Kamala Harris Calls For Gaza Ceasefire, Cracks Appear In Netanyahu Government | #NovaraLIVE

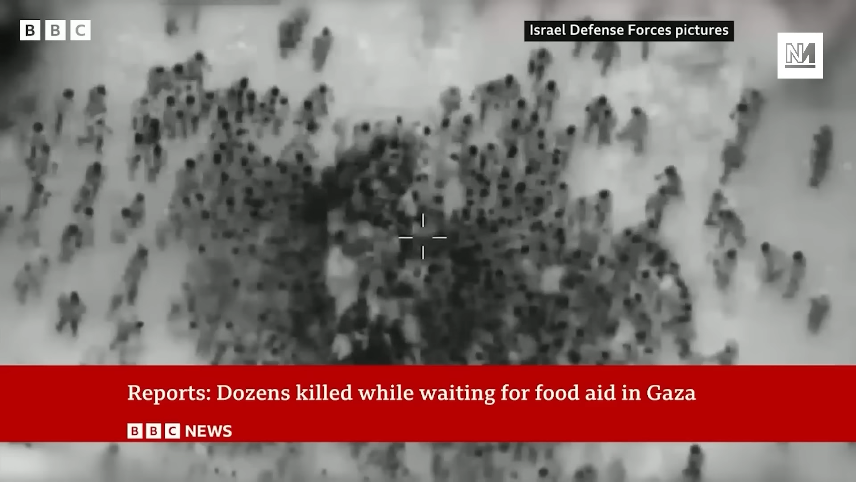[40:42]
Separately, an Israeli source confirmed its troops had fired after feeling threatened by the crowds near the aid point. Let's have a listen to that statement from the Israeli Prime Minister's office.
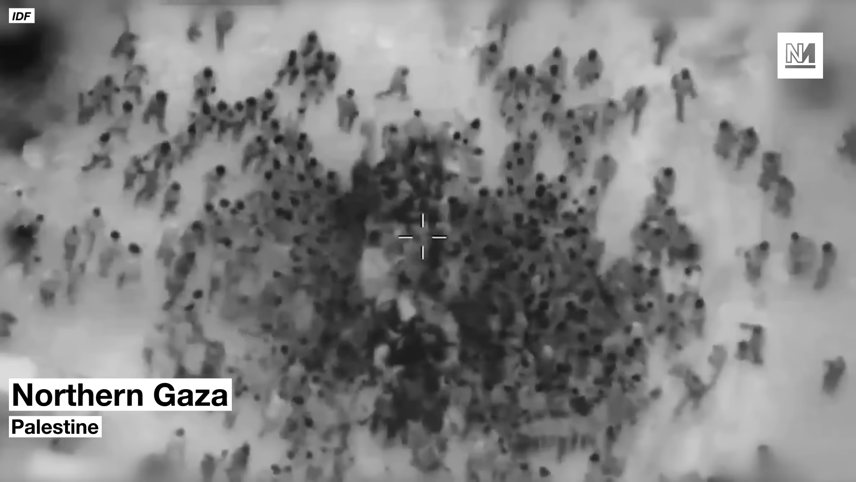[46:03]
This is some of the infrared drone footage released by the IDF to show crowds surrounding aid trucks. It was released as an attempt to show the IDF were blameless but the BBC say the video the IDF released was not one single sequence but had instead been edited into four sections. They say that BBC Verify has asked the IDF for the complete footage of the incident but so far it has not been forthcoming.
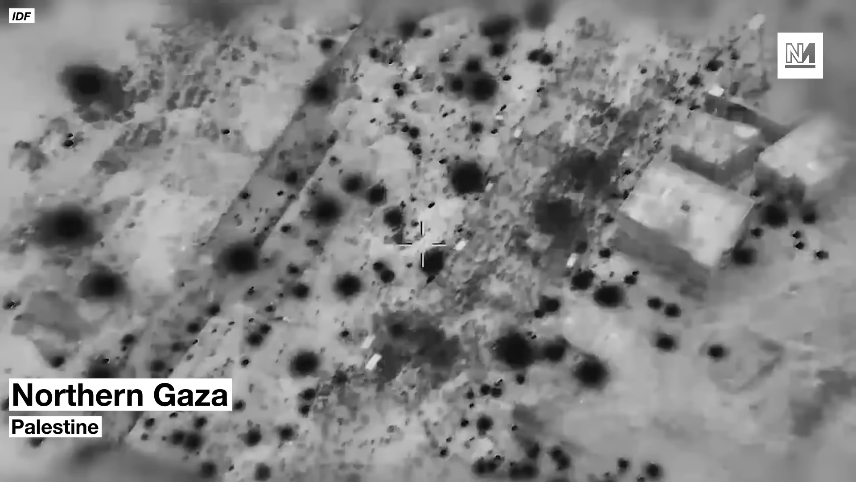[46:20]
So we know this footage exists because we've seen part of it but the IDF hasn't handed over all the footage in an unedited fashion so it's completely impossible for any journalistic outlet to actually verify what happened.